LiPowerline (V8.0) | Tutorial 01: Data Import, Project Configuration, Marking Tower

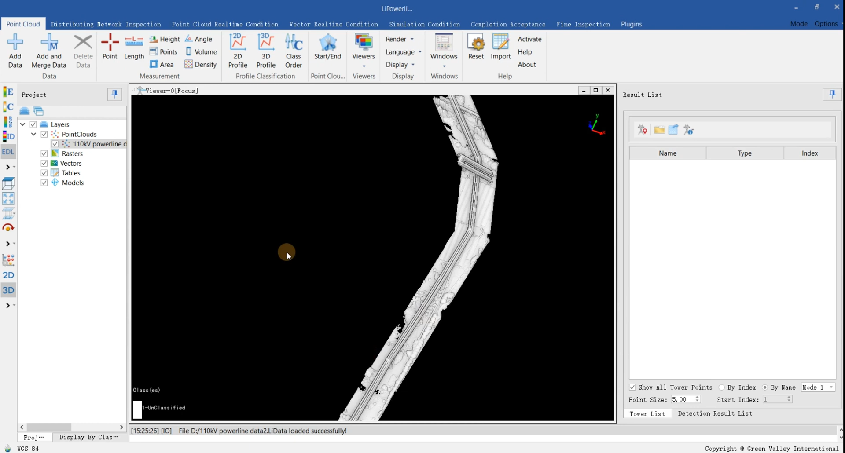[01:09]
Point cloud supports multiple display modes, including Elevation Display,
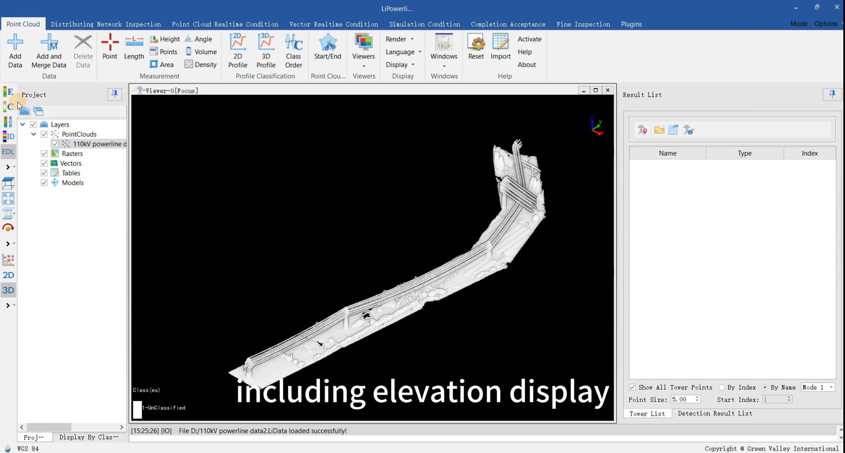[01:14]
Classification Display, and RGB Display.
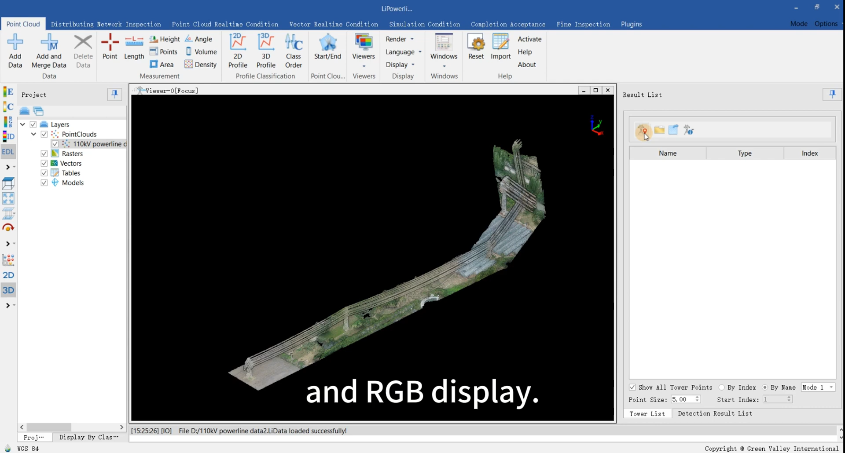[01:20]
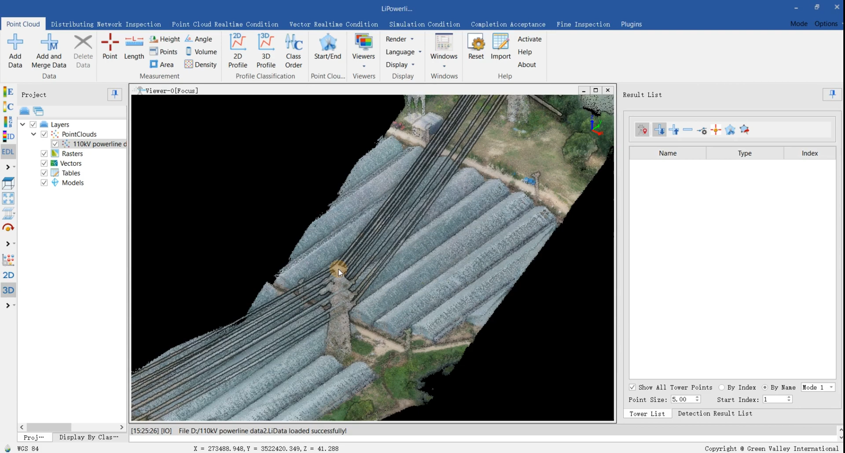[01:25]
Click the Mark Tower button to mark the mid-top of the tower.
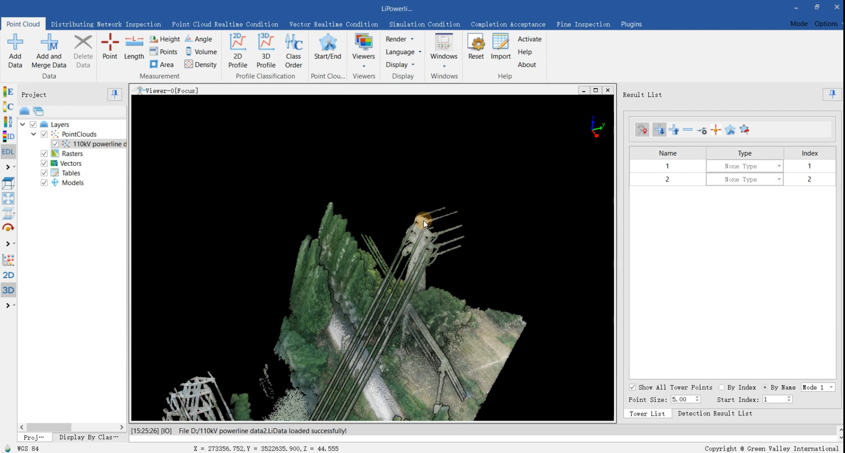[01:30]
Name and tower type can be customized. Click the button again to exit the mark.